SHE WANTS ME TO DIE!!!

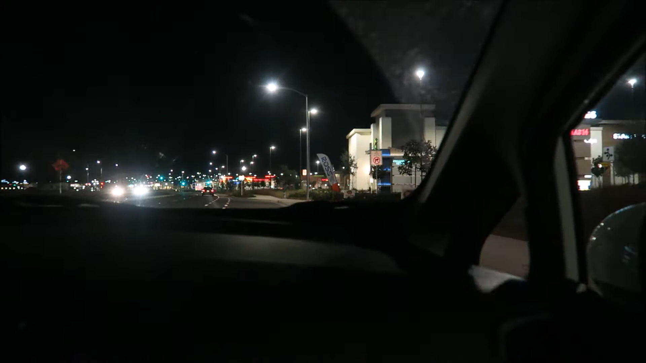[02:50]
We are at the new shopping center. There's a bunch of stuff in here.
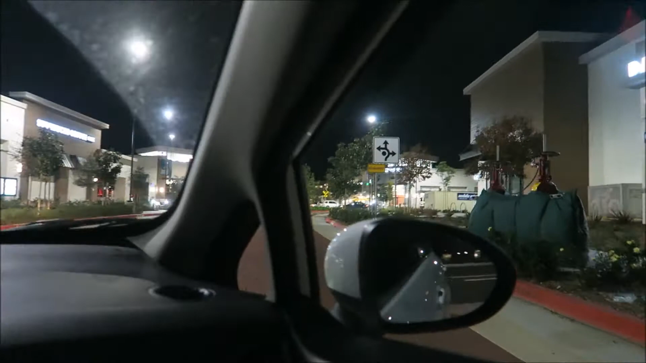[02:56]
Starbucks. Delta Shore. Chipotle. Chipotle.
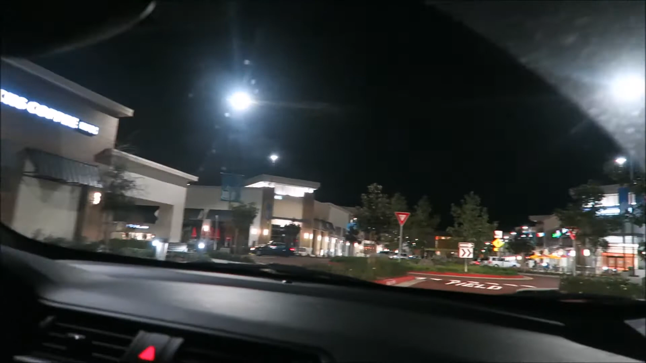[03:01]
Chipotle. Chipotle over there. Jamba Juice. A roundabout. You're going to.
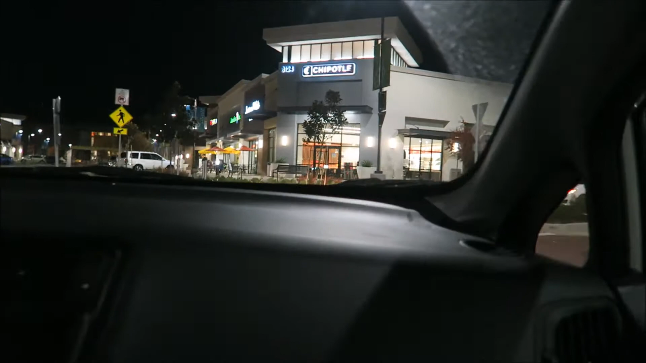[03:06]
Slow down, sir. Thank you. Or ma'am. I think it's over there in the other way. I know Hobby Lobby on the other side. Yeah, it may be over there. There's a Habitat going to be over here. It's called Habit, not Habitat.